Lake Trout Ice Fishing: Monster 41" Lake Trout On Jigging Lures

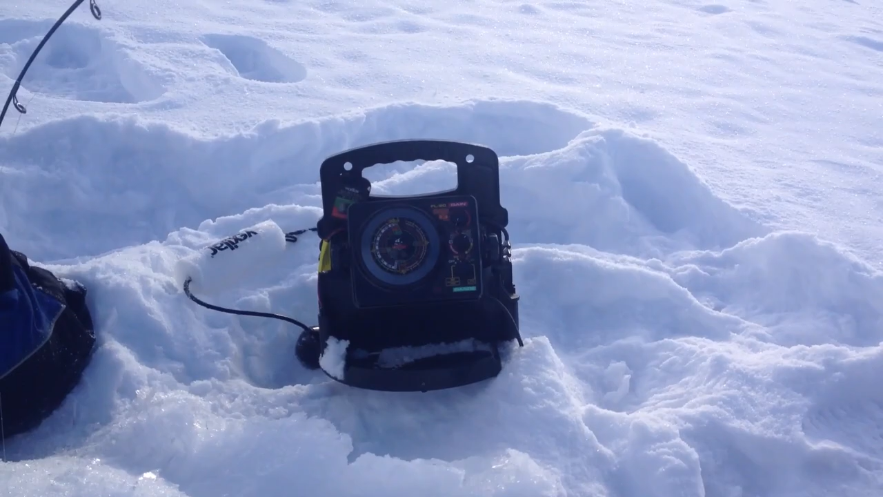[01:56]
I'm watching the red line down on the bottom. I'm just bouncing that hoagie up, and I'm able to see it come, I don't know, 12 to 18 inches off the bottom.